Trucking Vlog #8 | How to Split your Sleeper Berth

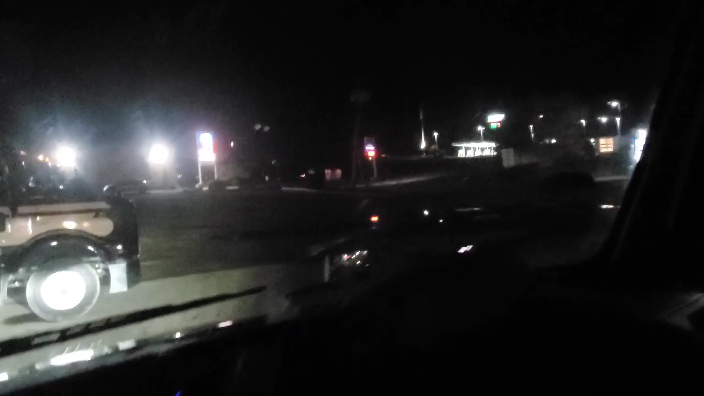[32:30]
Petro but you don't really see it unless you really really look I was just about to pull into that Petro knowing they have no parking
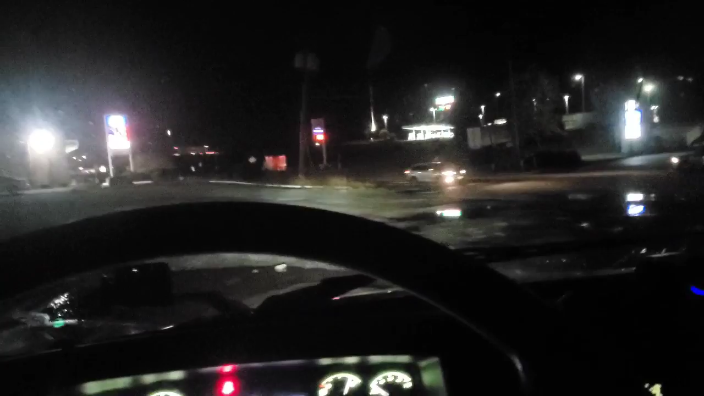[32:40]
and then I saw this and I said holy cow we got a parking lot